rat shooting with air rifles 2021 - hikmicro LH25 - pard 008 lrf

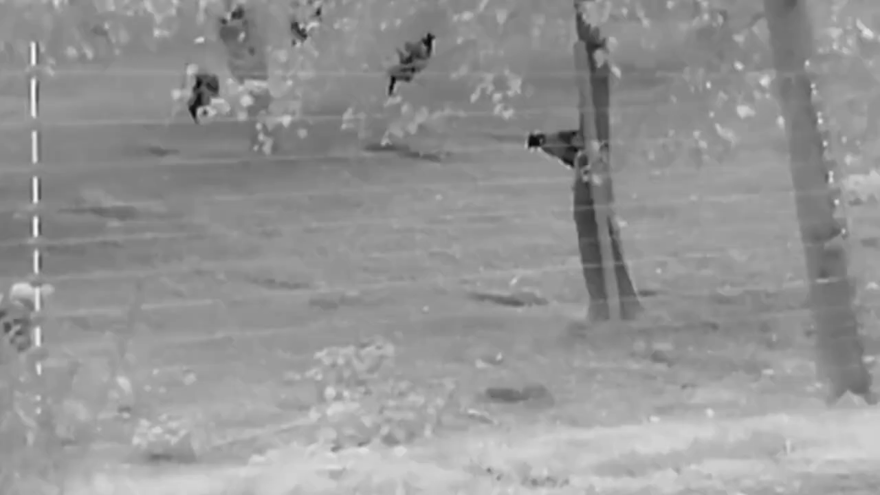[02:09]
The first thing I noticed was how much detail it gives you in the image.
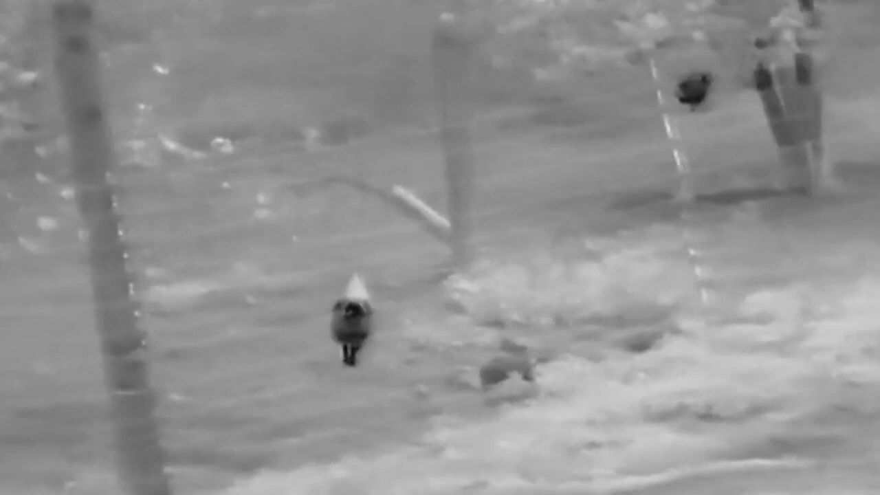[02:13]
You can see the electric fence and the fence posts, and there's no mistake in these chickens.
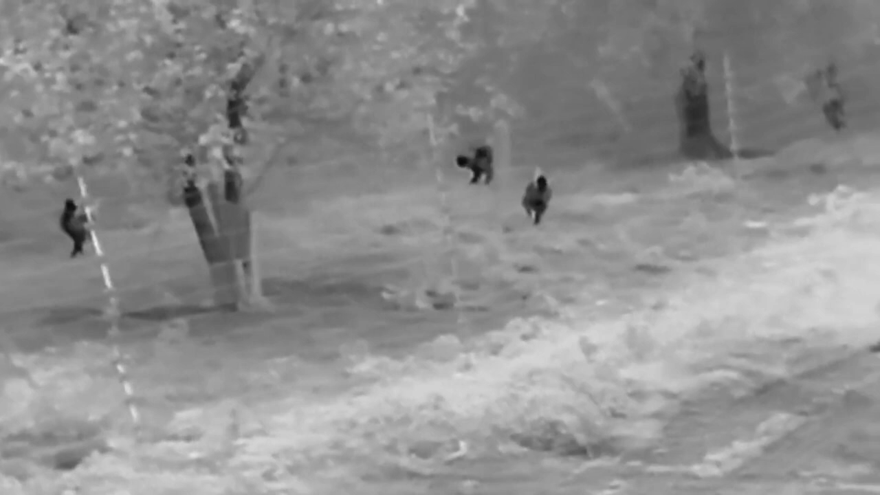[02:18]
Not only do we want to pick up an eat source, we also need to identify it before taking a shot.
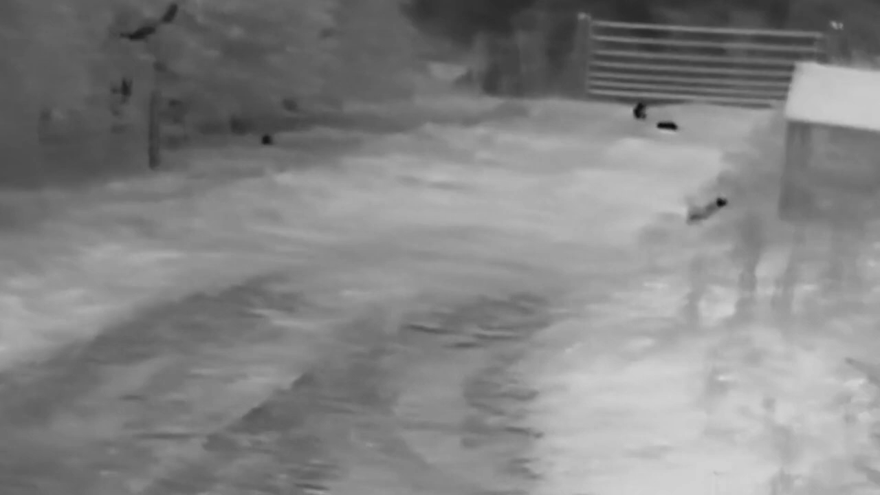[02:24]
These rabbits are 100 yards away, and it picks them up with ease. Now I'm using a thermal, I don't need to use a torch as much.
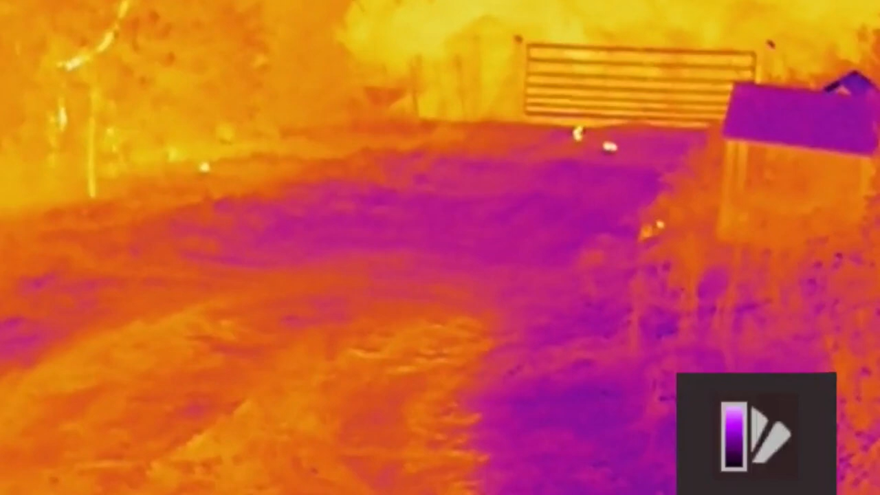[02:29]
And it saves me from spooking anything I wish to hunt.
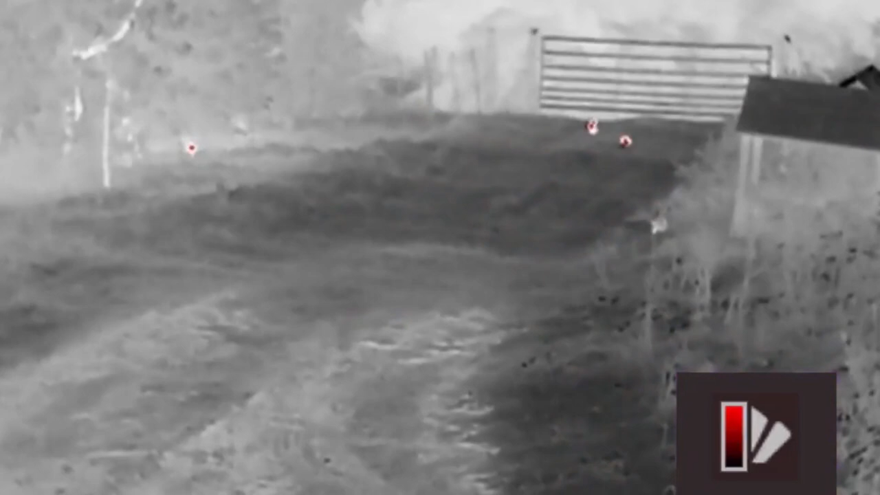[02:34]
After a while, rats and rabbits become lamp shy, and when a light is turned on, they'll just run away.
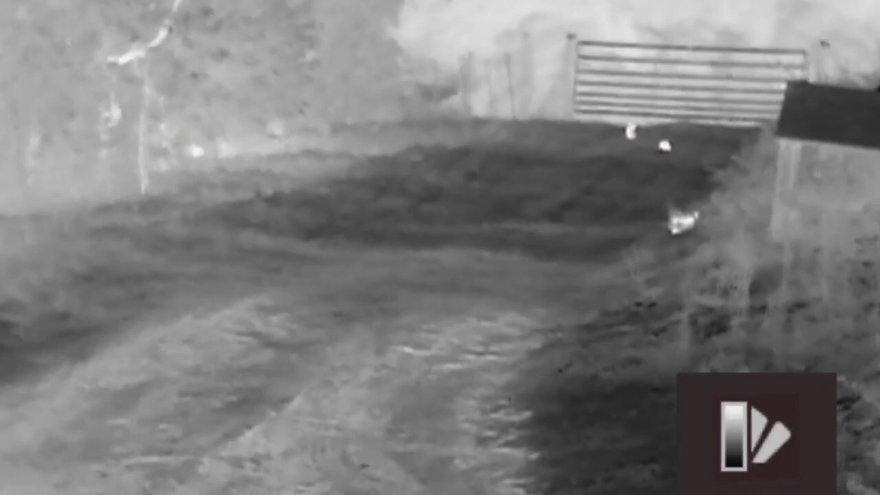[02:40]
Now I can hunt in complete darkness, so I should fill the game bag more often.
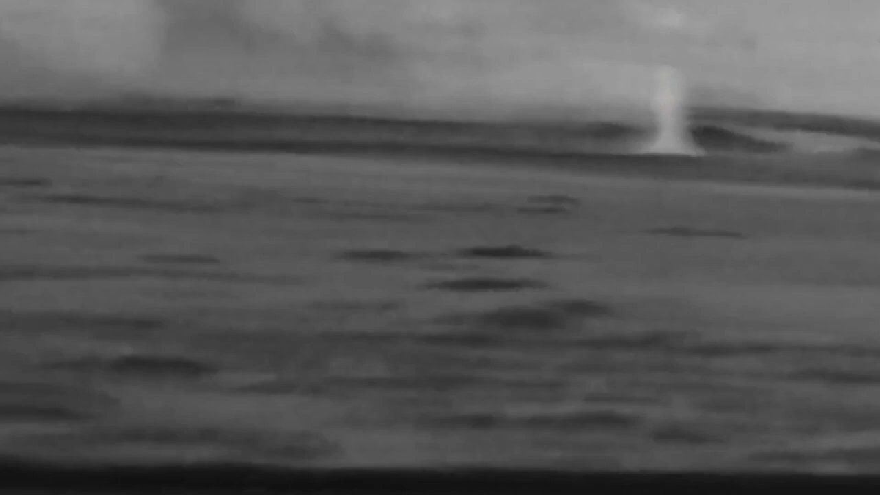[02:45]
You can also scan a field within a few seconds. Nothing can hide, if it's there, you're going to see it.
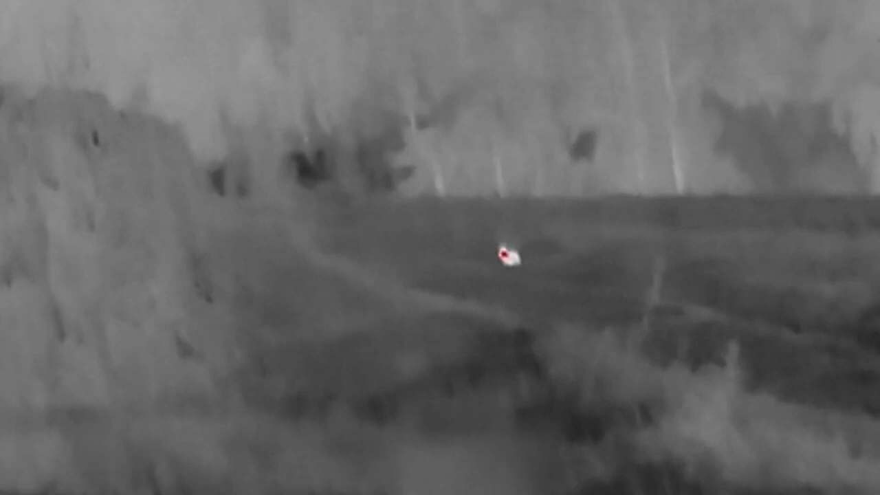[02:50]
Just like this rabbit sitting off the edge line.
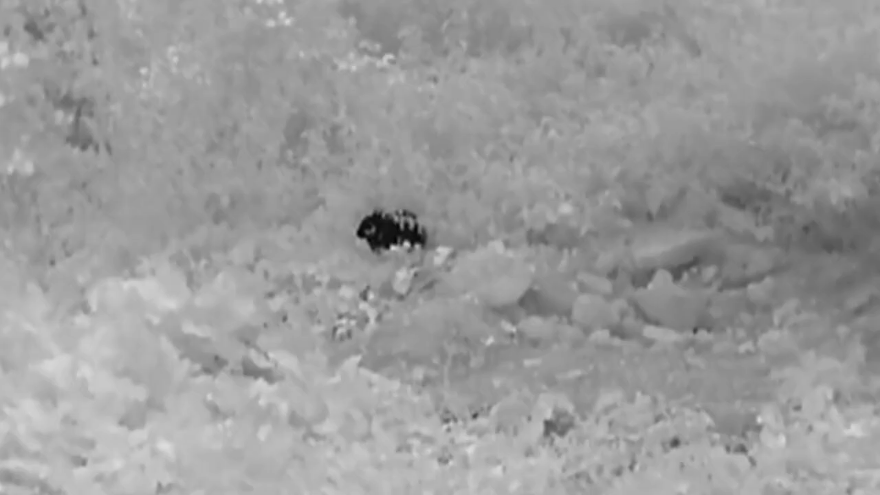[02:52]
I may have passed this rabbit any other time, but even by popping its head out from the bushes, he was soon added to the bag.
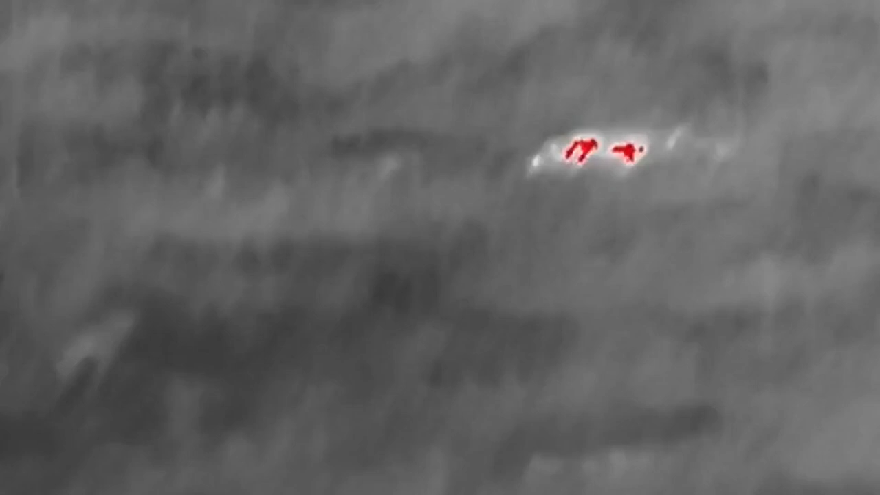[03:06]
I have done this many times and I ain't wasting anything I shoot. The thermal even sorted that problem out.
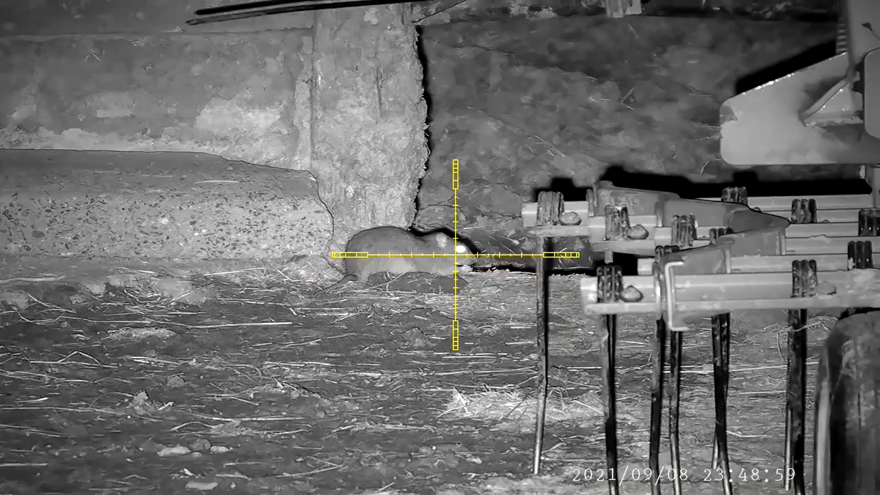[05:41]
I found a few of them homemade pellets. Phew, that seemed to stiffen him right up. The sheriff could even hang his hat on it.